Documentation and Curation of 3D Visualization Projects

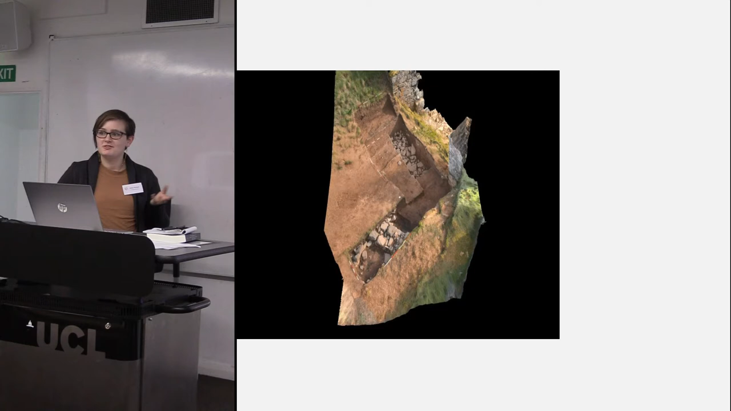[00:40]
for academic research, to learning and engagement, and I think we can also just admit it's cool.
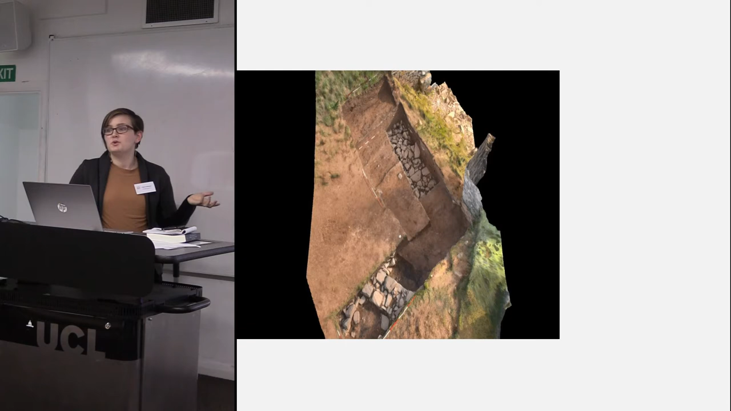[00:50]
It's really, really cool. I mean, I was so excited to do an animation of a trench when a professor asked me to.
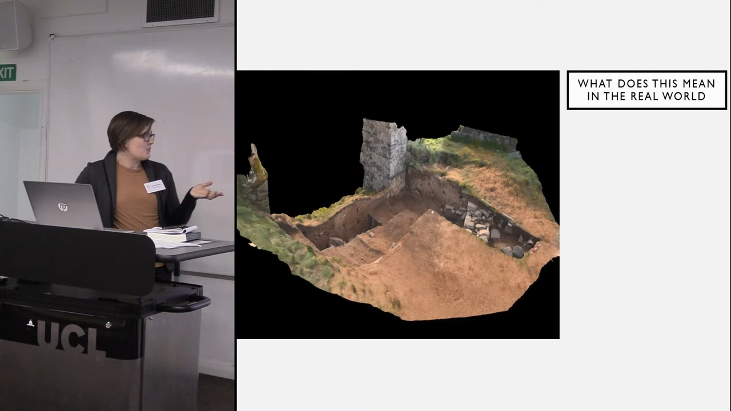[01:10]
and I was sort of terrified when I did it.
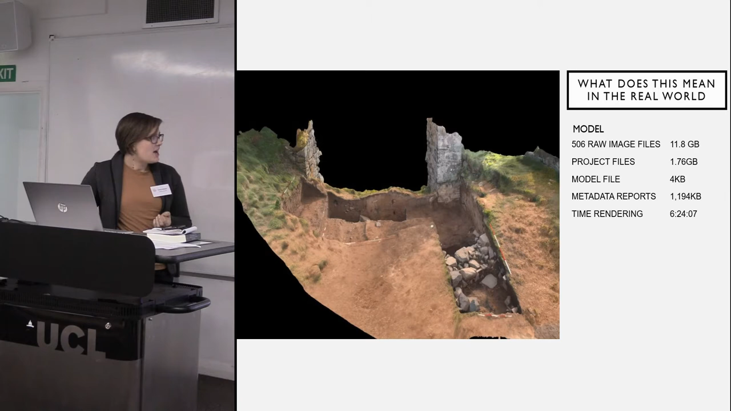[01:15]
So this model has 506 raw image files.
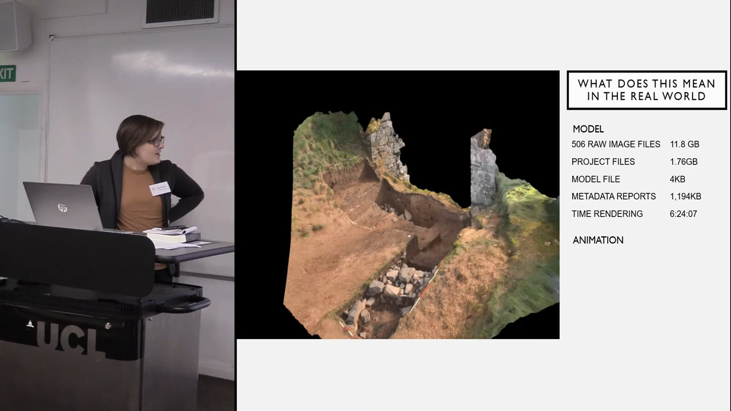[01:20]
I just included the animation as well. And that's a grand total